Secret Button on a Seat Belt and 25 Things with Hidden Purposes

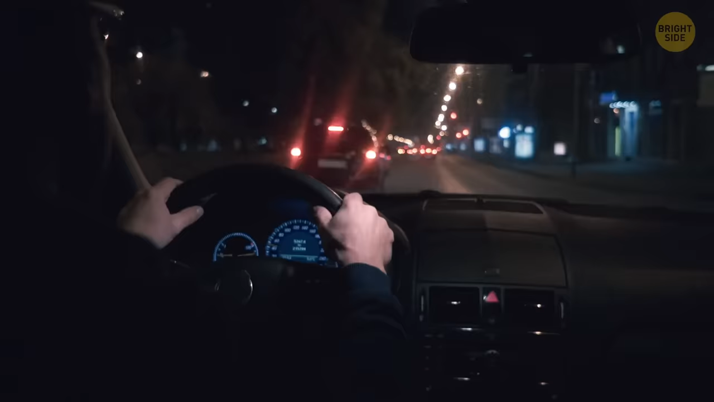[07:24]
It's difficult enough to see at night whilst driving, but it's even worse when the driver behind you shines their high beams.